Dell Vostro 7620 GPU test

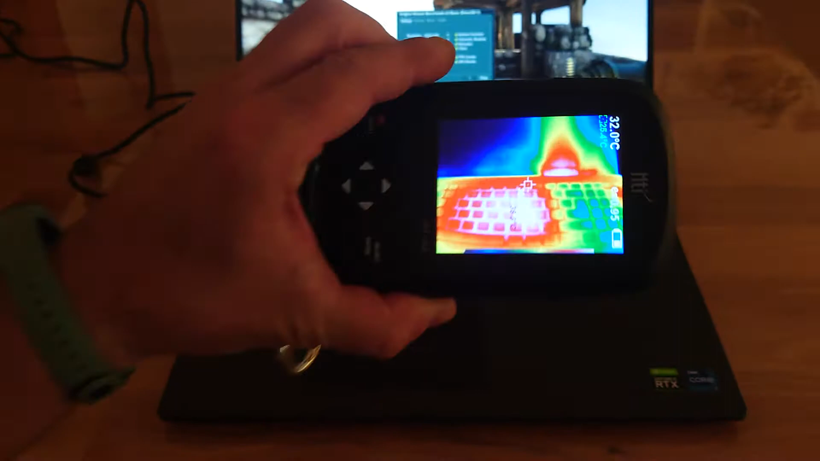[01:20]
have a kind of an infrared camera or yeah
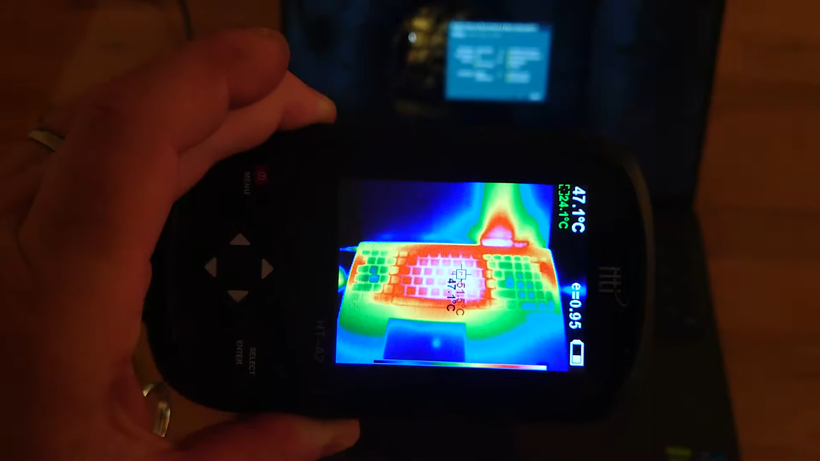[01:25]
for checking temperatures and you can see in the center we have
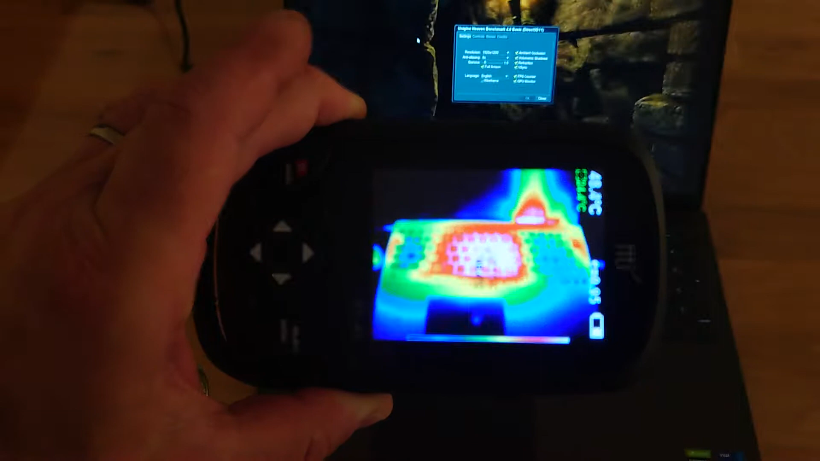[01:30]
51 degrees roundabout up
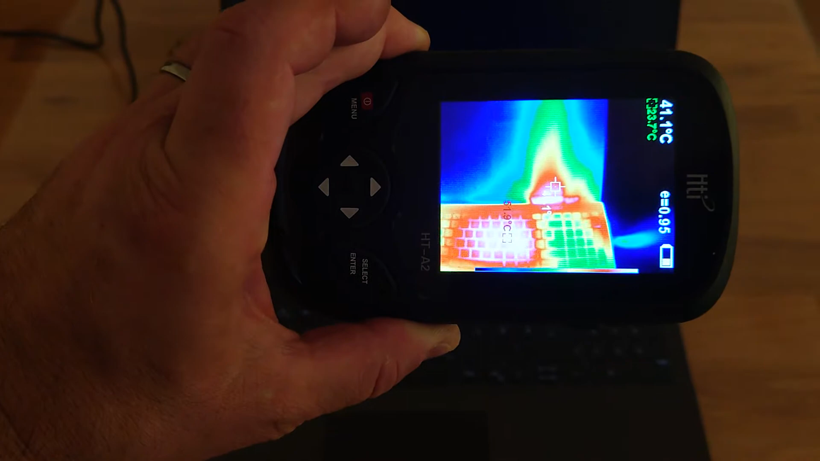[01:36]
there on the screen it's 45 degrees and
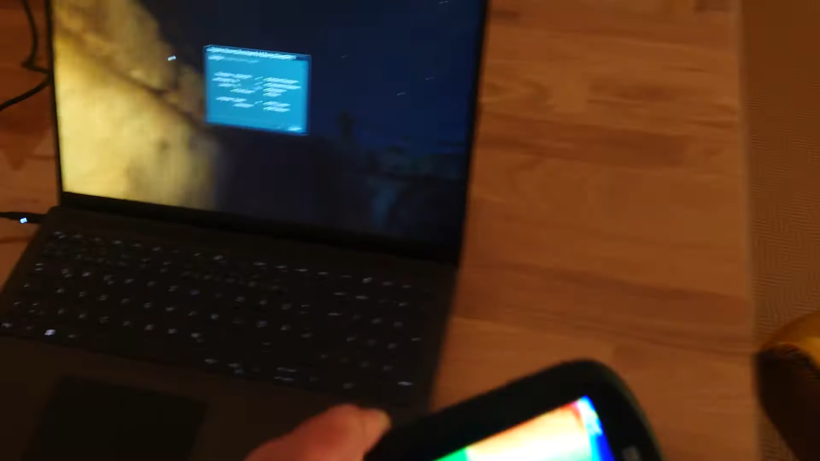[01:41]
yeah here on the sides I don't know but you clearly can see that there is a hotspot
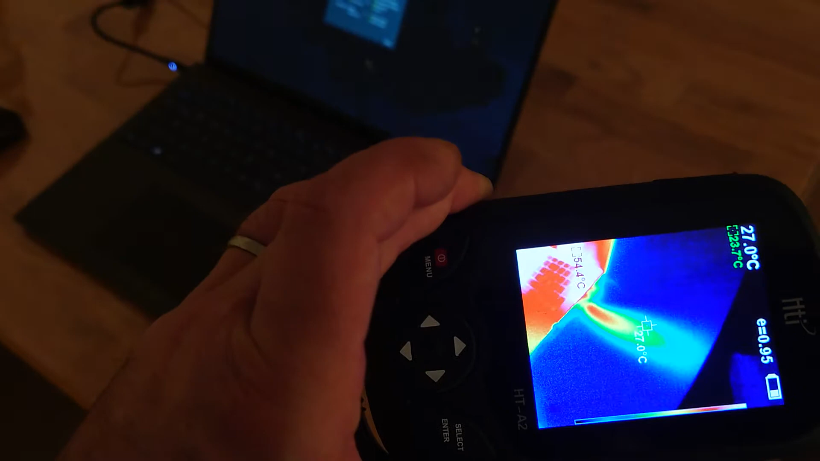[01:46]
On screen: max 54.4°C
here next this air output and next to this air output and
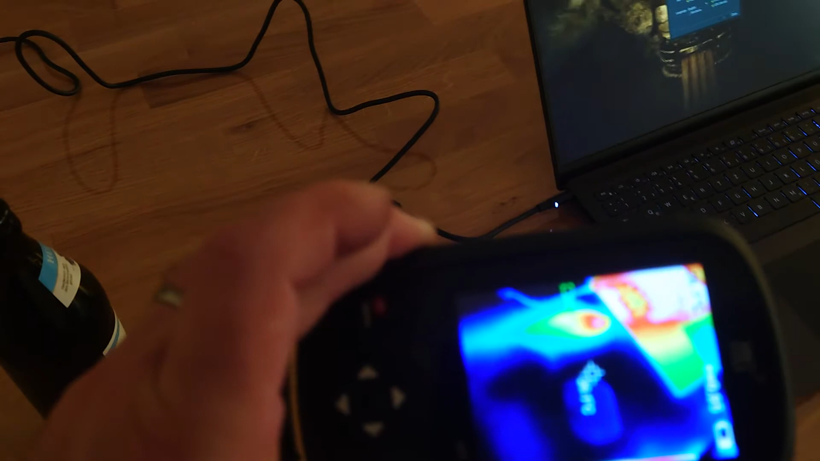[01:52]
as this device has at least two air outputs and
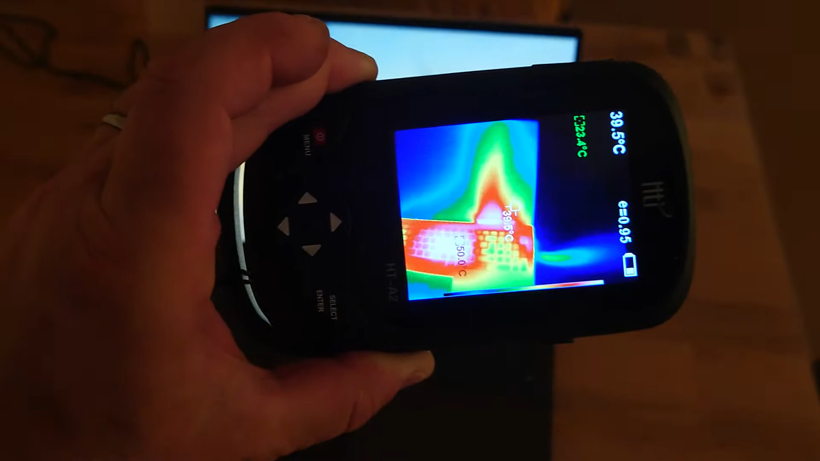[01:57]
also another one here next to the screen it's super super